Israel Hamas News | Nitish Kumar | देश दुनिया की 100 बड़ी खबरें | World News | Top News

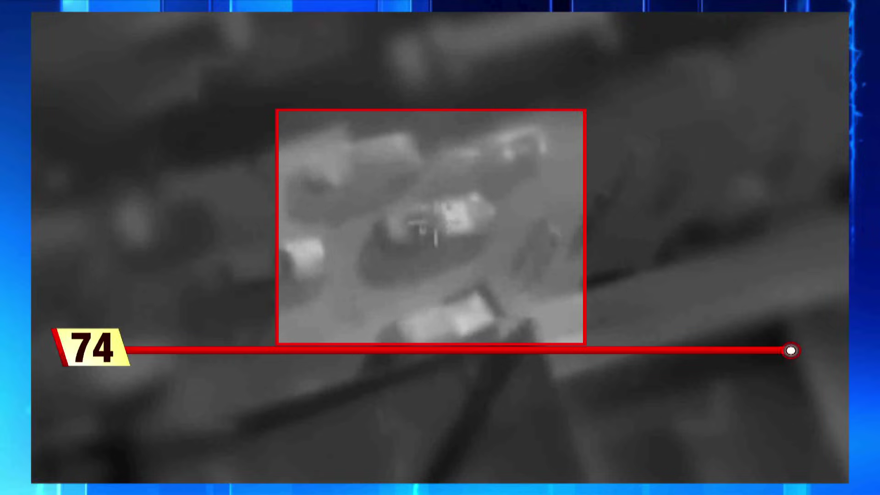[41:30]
हैं जुसमें एक कार पर हुए हमले को दिखाया
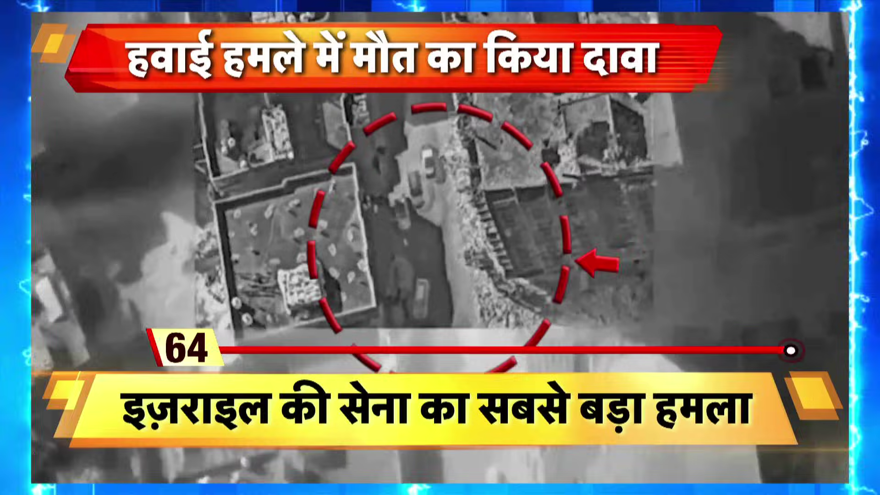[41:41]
गया इसरेल की सेना के हवाई ओपरेशन का जो विडियो सामने आया
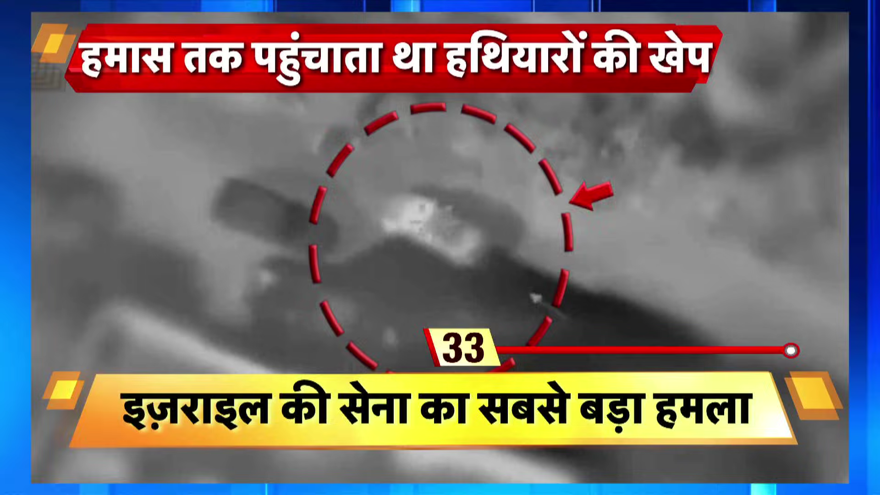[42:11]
और जैसे ही वो गाड़ी कुछ दूर आगे बढ़ी फिर टार्गेट लोग कर उस गाड़ी पर निशाना लगा दिया और फिर वहां एक जोरदार धमका हुआ जिसमें कार के परखचे उड़ गए और उस इलाके में धुए का गुबार चा गया